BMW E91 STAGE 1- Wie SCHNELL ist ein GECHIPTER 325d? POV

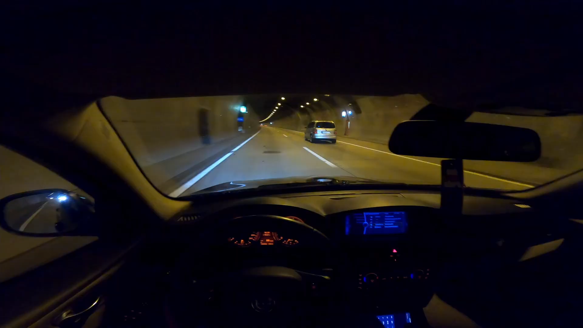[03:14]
Das Licht hat er auch keinen sahen, ey, Junge. Hat das gecheckt jetzt? Ja, hat's gecheckt. Licht ist an. Perfekt. Die Beschlussleuchte regelt. Wieder hat irgend so ein Turan wieder seine scheiß Funseln hier an. Überlege, ob ich die Sonnenbrille aussetze, Alter.